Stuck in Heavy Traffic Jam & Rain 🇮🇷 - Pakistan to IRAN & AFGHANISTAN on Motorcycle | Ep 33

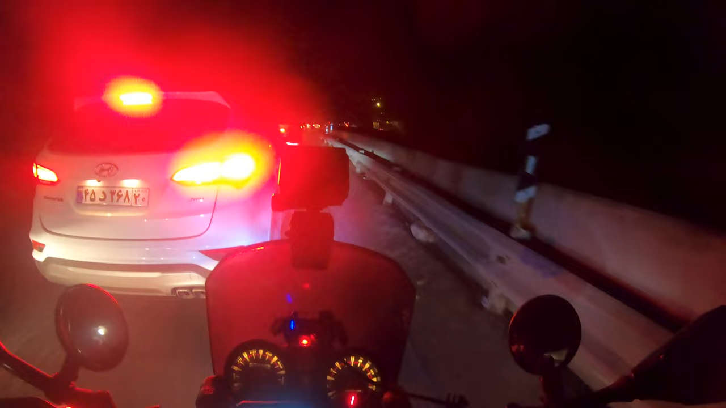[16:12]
सात आठ घंटे तो मुझे हो गए निकले हुए और सिर्फ 70 किलोमीटर किए हैं मैंने।
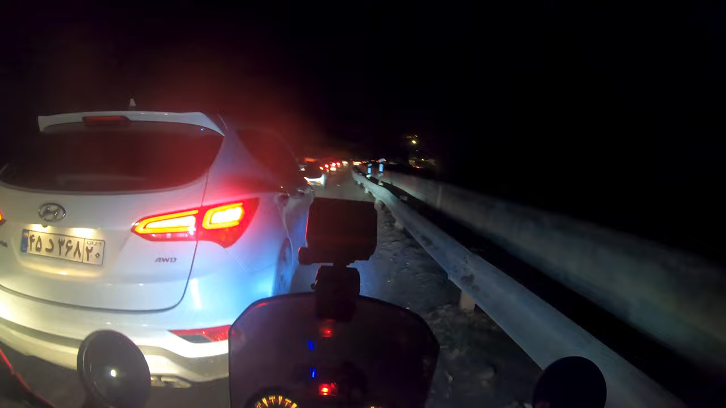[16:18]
ये जो गाड़ियों वाले बेचारे हैं इनका क्या बन रहा होगा।